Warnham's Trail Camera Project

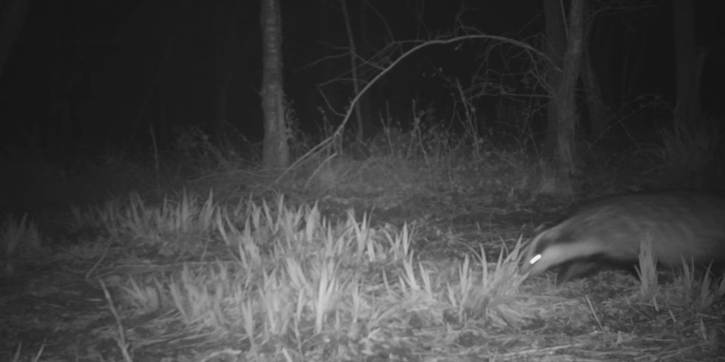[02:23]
Most of the time, the camera was focused on a badger latrine. Great for capturing footage of badgers, but not always the most pleasant footage. I also put the camera out on the set, however, I think it must have been abandoned, because I only got a few glimpses of foxes instead.
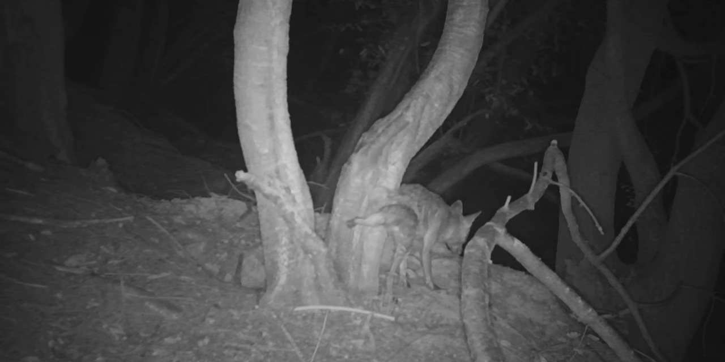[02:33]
Another highlight for me was watching the expanding family of roe deer.
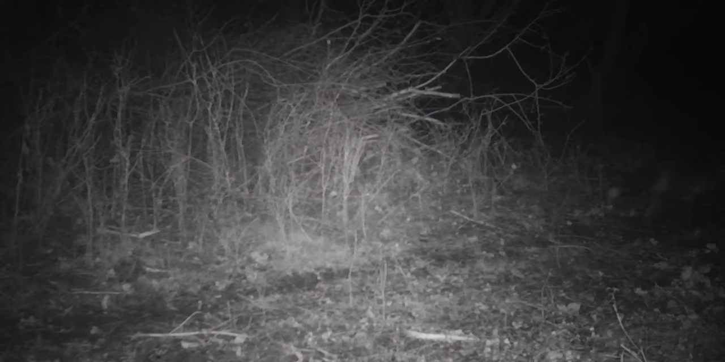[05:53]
The locked off nature on the trial cameras indicates to the audience that the animals on screen are difficult to find,
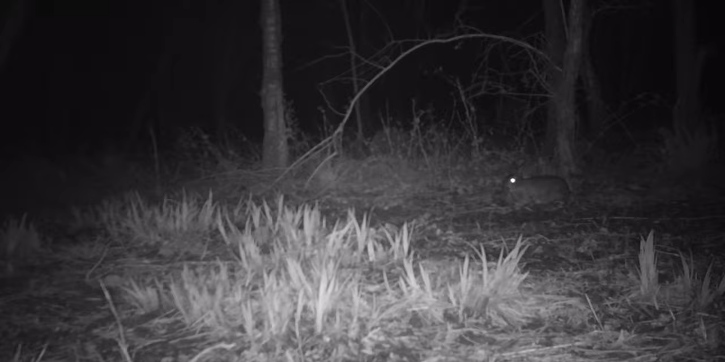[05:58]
which is arguably the aim of the particular sequence or something. I'm just going to pretend that the use of trial cameras to portray badgers as elusive was a conscious effort.